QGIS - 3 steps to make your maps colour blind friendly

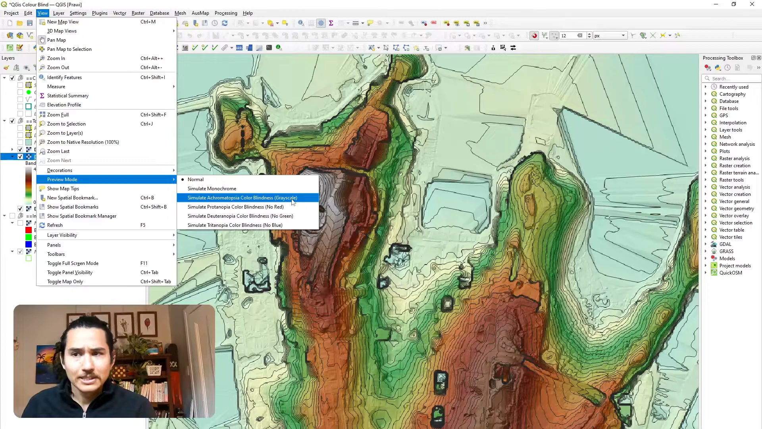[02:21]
So no red and no green are probably the most common kind of types of colorblindness. No blue and grayscale are probably a little bit more uncommon and rare. But grayscale is really useful if you want to be able to understand what your map would look like if it was printed out in black and white, for example. So here, at least with the use of hill shade and contours, you can kind of see where you could see areas of steepness, etc. But it might be hard to differentiate between low areas and high areas.
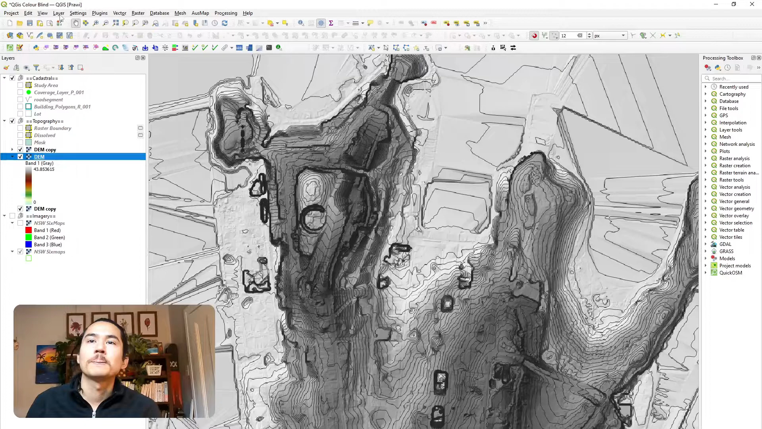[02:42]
Following that, there is, you know, the no red filter and also the no green filter. And again, similar to before, whilst I mentioned that, you know, this color scheme that I've picked does kind of wash out a little bit when you preview it using these colorblind modes.
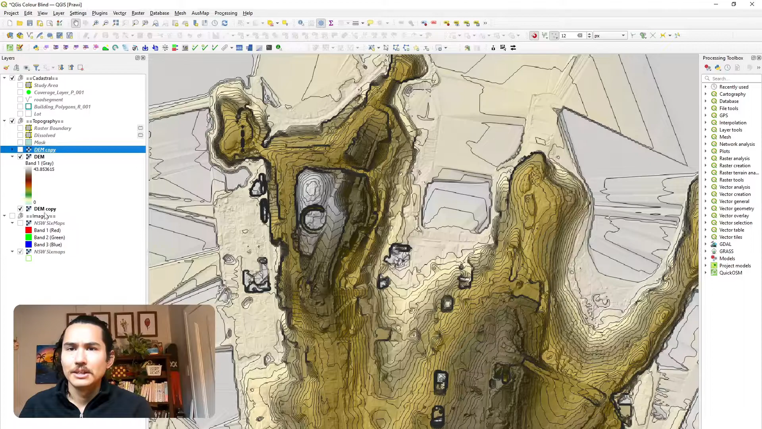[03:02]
The use of the contours and hill shade really allows you to differentiate areas of steepness and not.
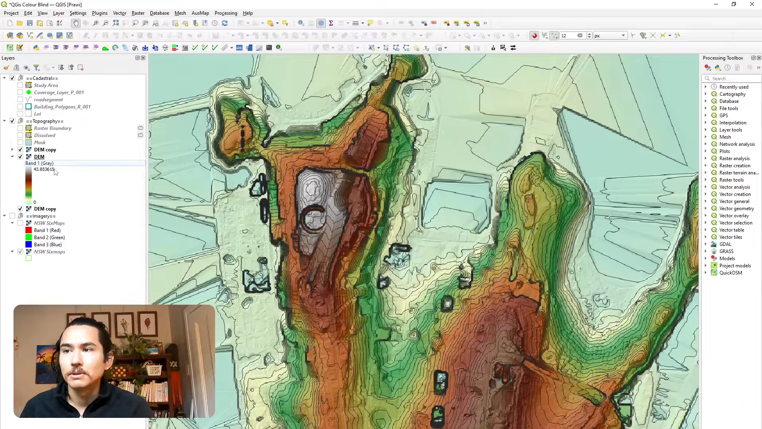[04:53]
Let's open the symbology palette. And here in the color ramp section, there'll be the drop down. And similar to how I imported the ArcMap color scheme, let's create a new color ramp. And here in the catalog, there is a color brewer catalog. And if you go there, you'd be able to see all the same kind of spectral colors that we saw in the website earlier.